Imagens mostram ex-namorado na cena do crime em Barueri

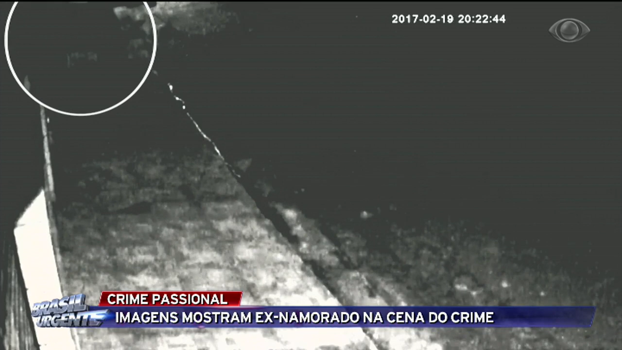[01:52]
Repare que, instantes depois, dois pedestres que passam pela rua parecem ouvir os gritos. Eles param de repente e olham para casa.